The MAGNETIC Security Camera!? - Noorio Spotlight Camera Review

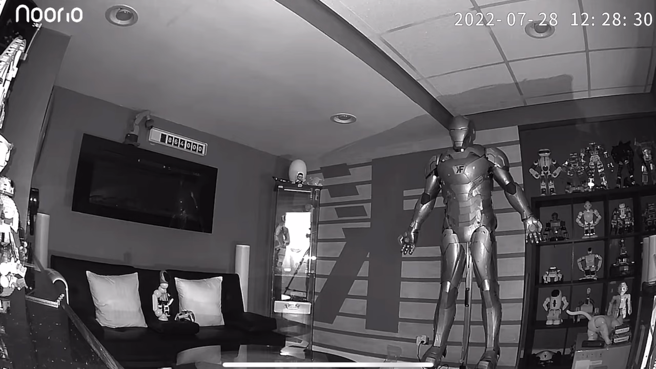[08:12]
if I walk in the screen here, you'll see that I shall highlight in white to
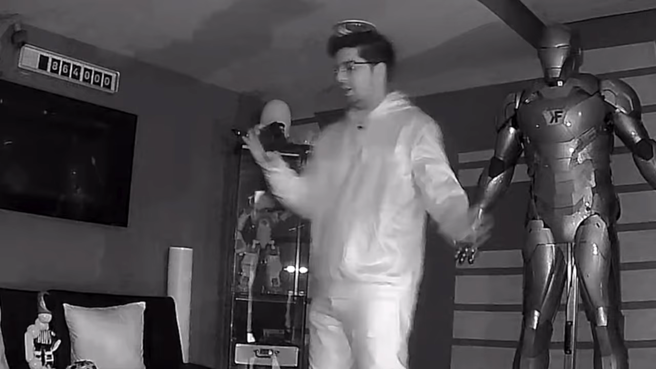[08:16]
showcase that there is a human being in here. That is actually pretty cool that's able to do that.
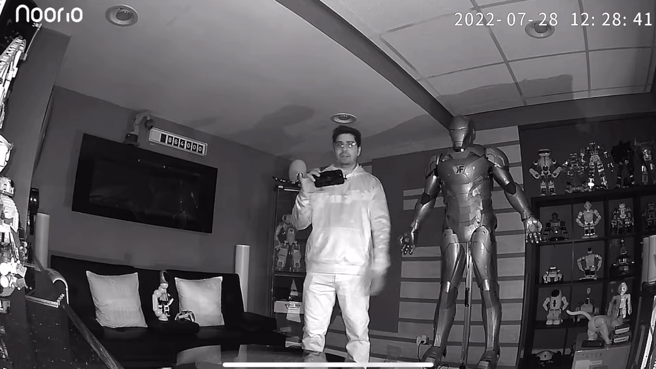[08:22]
So the night vision is actually pretty darn accurate, and it's quite clear too in terms of the footage goes. Wow, look at that.
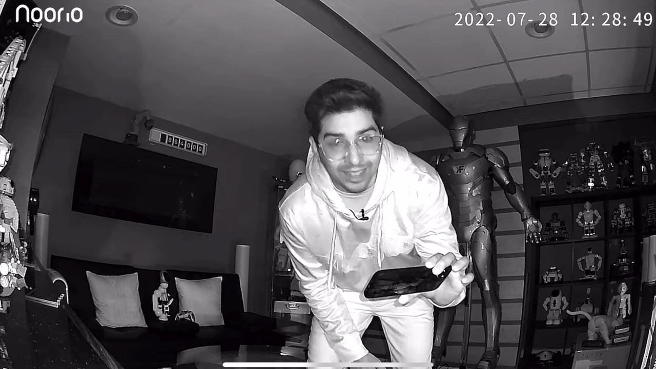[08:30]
That's absolutely mind-blowing.
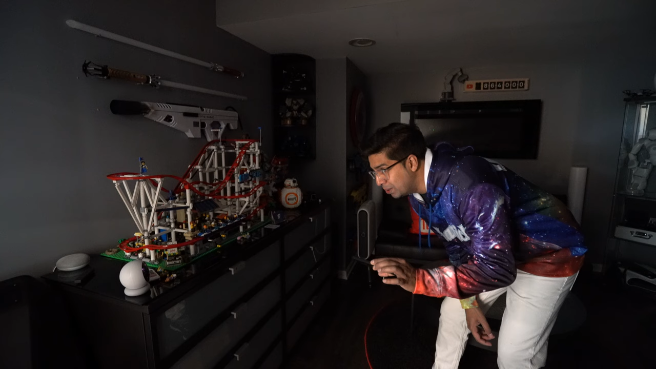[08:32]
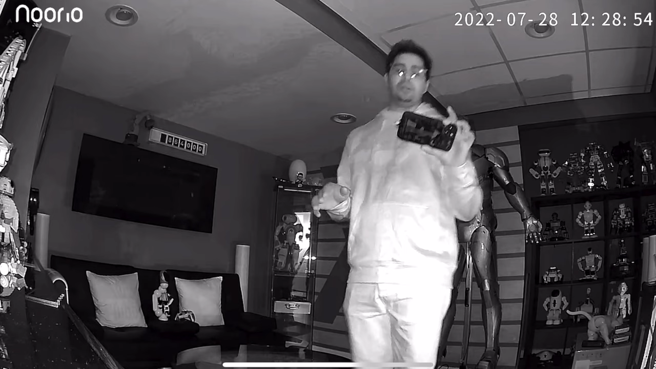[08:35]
So I love the fact that they do have that feature in here, allowing you to go ahead and essentially use it for your own personal use.